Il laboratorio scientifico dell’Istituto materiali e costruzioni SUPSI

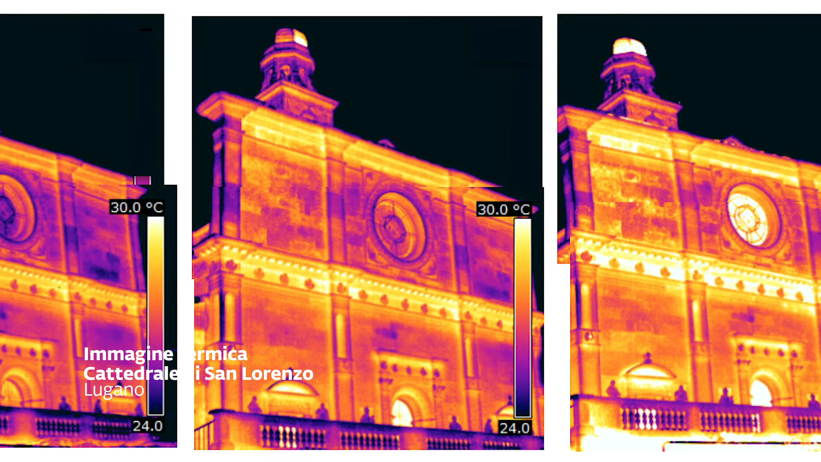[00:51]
On screen: scale top 30.0°C, scale bottom 24.0°C
di riscaldamento di una superficie e determinando le temperature massime
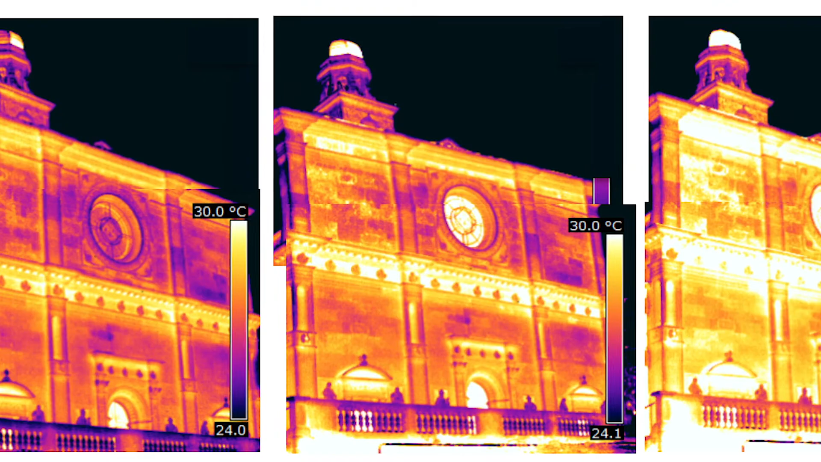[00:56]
On screen: scale top 30.0°C
e minime raggiunte con altre tecniche di immagini che sfruttano radiazioni nell'ultravioletto e